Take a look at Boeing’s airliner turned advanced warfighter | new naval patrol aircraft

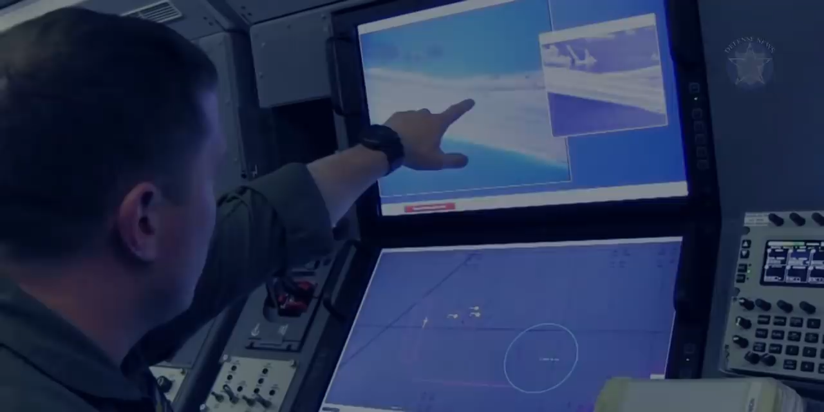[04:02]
Here's a naval crew member using the plane's onboard cameras to monitor Chinese activities in the South China Sea,